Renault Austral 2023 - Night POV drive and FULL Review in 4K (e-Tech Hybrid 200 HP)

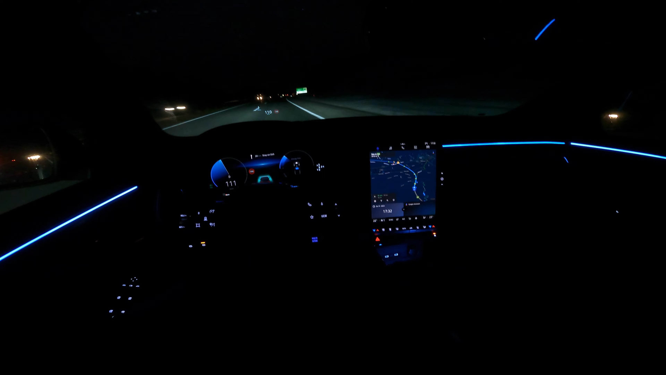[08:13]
braking because if you recuperate a lot and brake you charge the 2 kilowatt hour battery so I also ask if they could have increased the battery size but they've said that they think this is the ideal considering the mass not to counter product the fuel consumption with the weight and so on so the previous gen they've used 1.2 kilowatt hours now they've increased it almost by a little bit less than 1 kilowatt